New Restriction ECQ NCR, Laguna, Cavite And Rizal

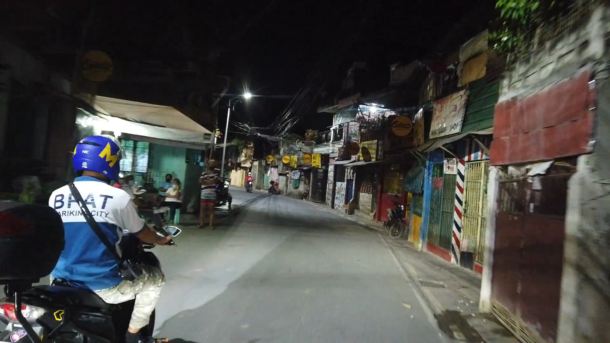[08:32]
So as of now, tahimik naman. Medyo okay naman yung ano. Wala pa kaming nahuhuli. Mas maganda na yun.
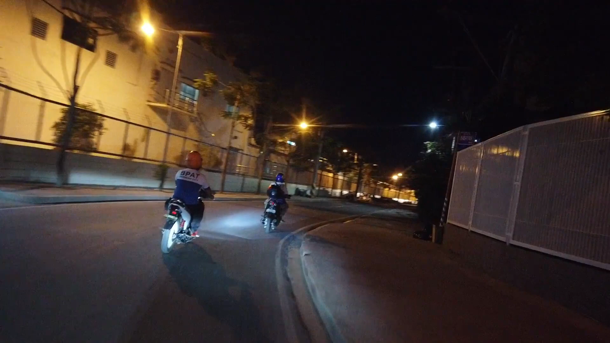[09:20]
Meron mga nasa labas pero tingin ko mga nagtatrabaho 'yon. Sumusunod naman sila. Meanwhile,
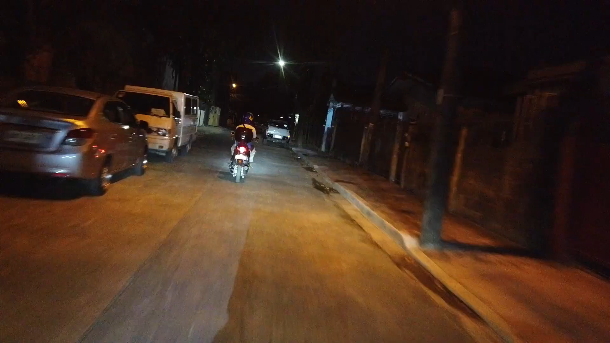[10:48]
As of now, no, continuous naman yung roving namin. Wala namang nakatambay na sa labas. Bihira na rin yung sakyan.
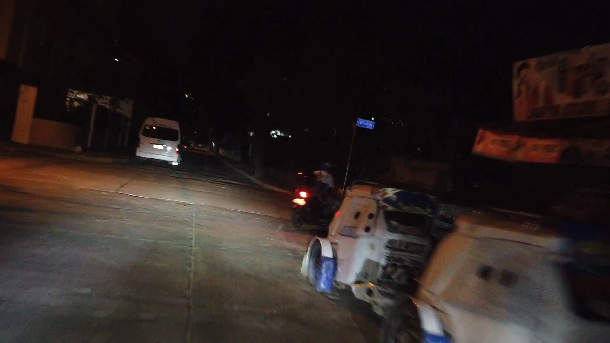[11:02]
Mga lang, may mga ilan nyo rin, mga grab. Mga grab food, lalamove.